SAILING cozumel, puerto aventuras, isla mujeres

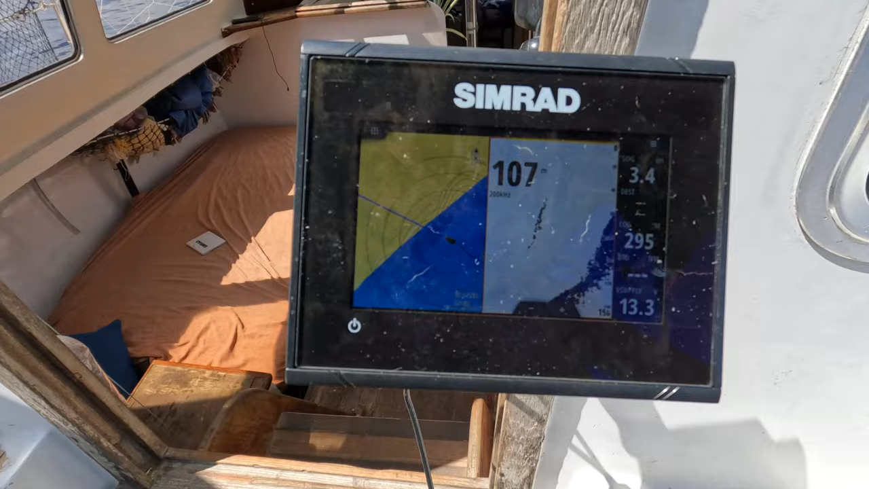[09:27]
Another day without a puff of wind, so we used the engine the entire way to cross from the island to the mainland. And guess what?
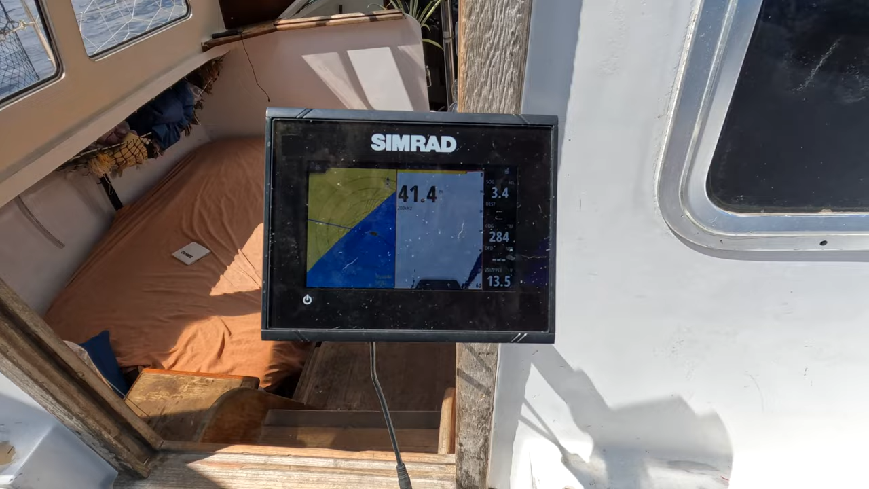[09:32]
It didn't overheat. We arrived at the drop-off and celebrated our major win.
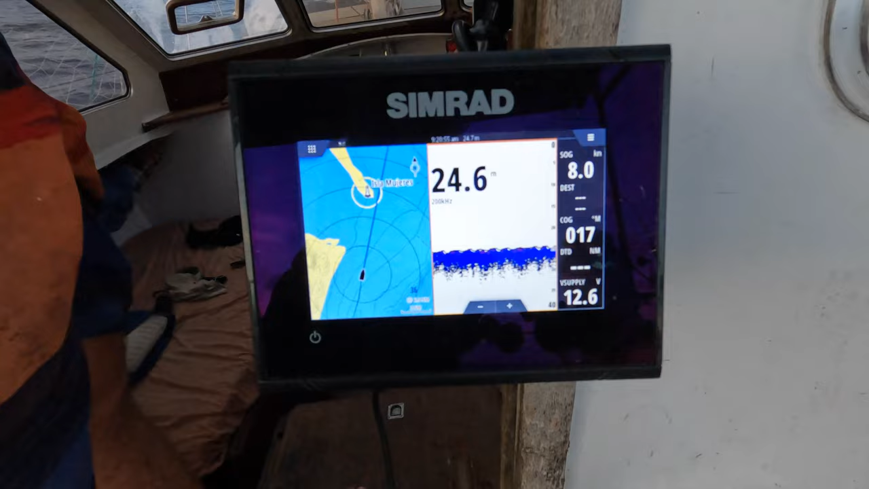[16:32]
We were now traveling 8.59 knots as the sun began to disappear.